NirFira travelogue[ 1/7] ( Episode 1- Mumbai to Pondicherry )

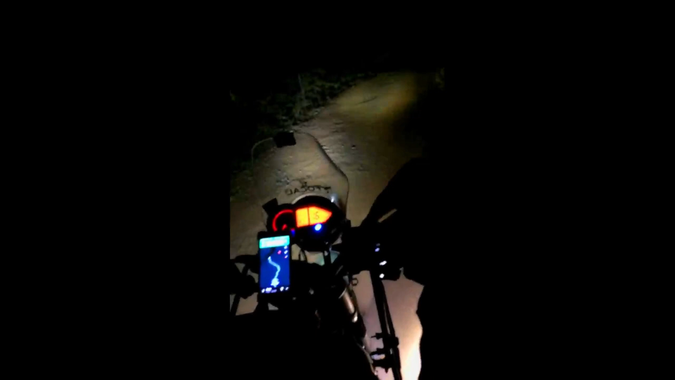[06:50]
अब हम दांडेली पहुँच गए हैं और हमसे ये मिसकैलकुलेशन होगा कि हम लोग ने दांडेली में होटल बुक नहीं किया एंड हमको लगा था कि चलो मिल जाएगा, बट हमने एक चीज़ कंसिडरेशन किया नहीं कि ये वीकेंड है एंड सारे होटल्स फुल थे।
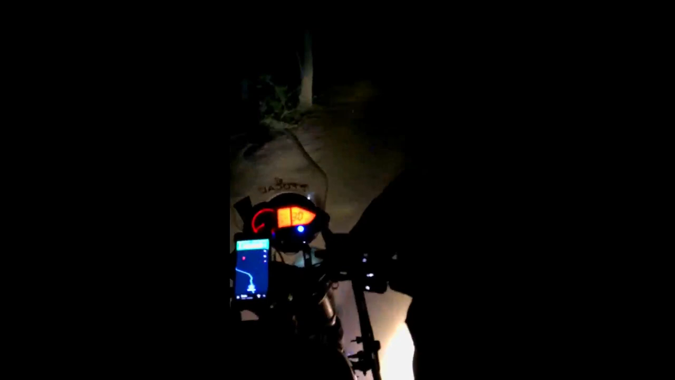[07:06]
लकीली हमको एक जगह मिला ऑन इंटरनेट जहाँ पर वैकेंसी दिखा रहा था, अवेलेबल रूम दिखा रहा था एंड वो नज़दीकी था जहाँ पर हम लोगों ने हॉल्ट लिया था, सो वी वाज जस्ट गोइंग टू चेक आउट। बट हमने ये नहीं सोचा था कि ये रास्ता ऐसा होगा, लाइक ना एक लाइट ना एक साइन बोर्ड,